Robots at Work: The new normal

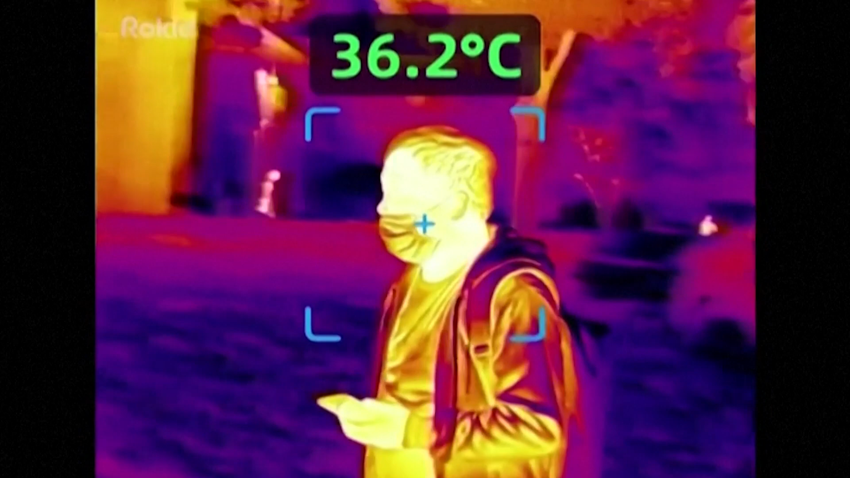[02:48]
On screen: spot 36.2°C
it's in identifying people with disease, perhaps with elevated temperatures or something.